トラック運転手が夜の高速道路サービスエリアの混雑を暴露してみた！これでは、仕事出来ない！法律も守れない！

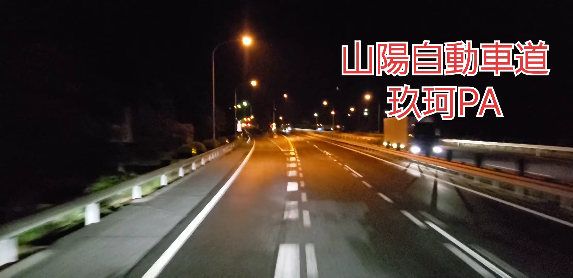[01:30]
久賀パーキングエリア。午後10時40分頃ですね。今入ってきました。これが入り口ですね。もうこんな感じです。まっすぐに行ったら、そのまま本線の方に行くんですけれどもね、
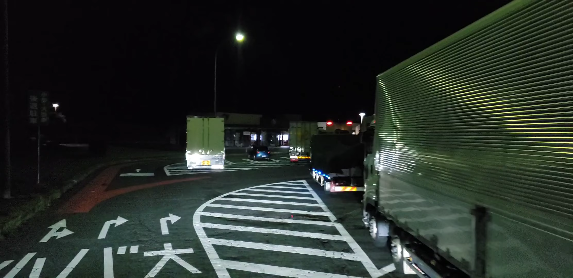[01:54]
ちょっとこっちの方に行ってみましょう。ここもですね、狭いです。
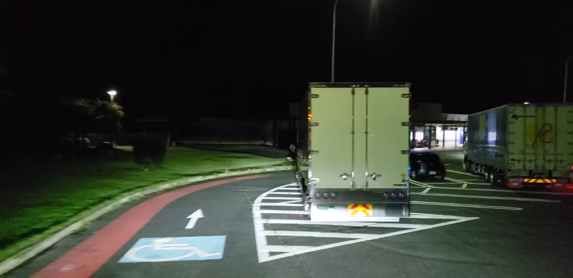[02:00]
もうゼブラゾーンにね、こんな感じでね、止めていらっしゃるんですよ。
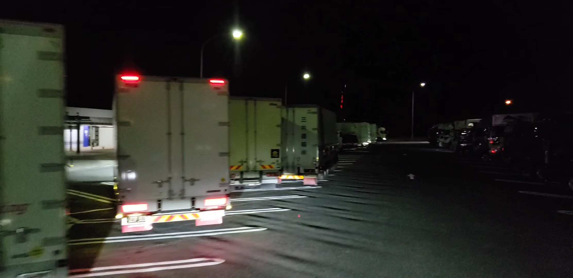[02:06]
もう乗用車のレーンもですね、トラックでいっぱいです。もう乗用車はね、10台ぐらいしかいないんじゃないかと思います。もう右も左もね。で、トレーラーもね、もう何台か入っていてね、トレーラーなんか、2つの枠を使ってますね。でないと、
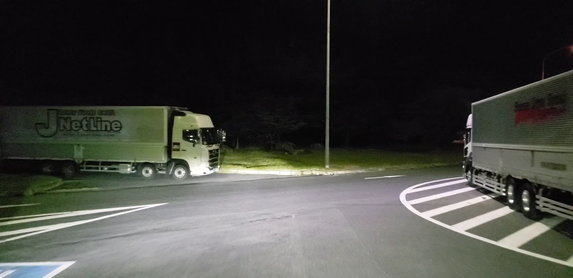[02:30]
多分自分自身が出られないといったところで、そんな止め方をするんだろうと思います。
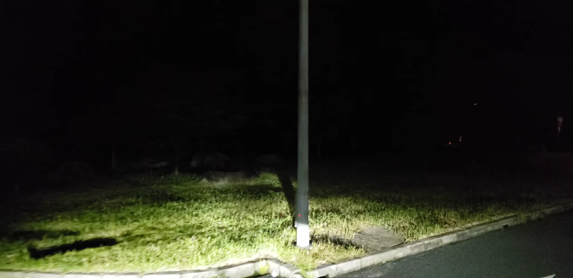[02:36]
もう全然、駐車スペースの関係ないところでもね、止めております。
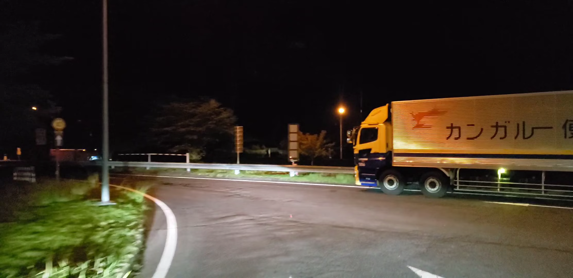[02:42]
もう出口付近なんかでもね、こんな感じです。
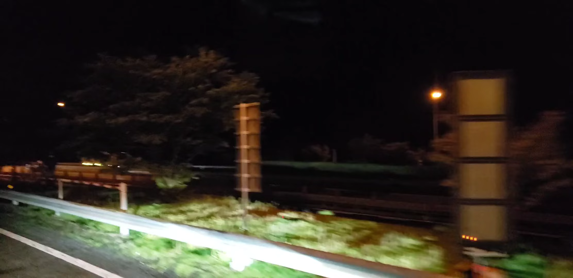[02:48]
もう全く止められないといった状態です。で、出口はですね、もうその、駐車できないようにね、わざわざこんなものがあるんですけれども、
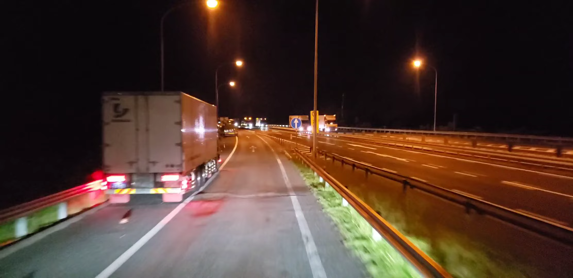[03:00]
それでもね、もう4、3万の休憩を取らなくちゃならないと、切実なドライバーですよね。これね、もうほんとしょうがないと思います。ほんと、これはね、見逃してほしいかなと思います。これをね、あのー、そんな法律をね、決めた人たちにね、あのー、高速道路の今現在のその、なんて言うんですかね、現状をね、見てほしいですよね。
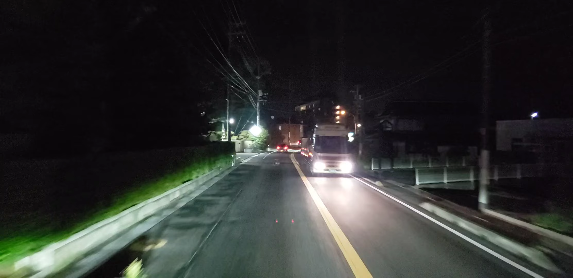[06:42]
実際にはどうなのか分かりませんよ。で、画像の方はですね、あのー、一般道になりましたけれども。ほんとね、トラックドライバーって、つらいんですよ。で、ほんと眠たいのにね、眠いのに眠いのに、止めるスペースがないと。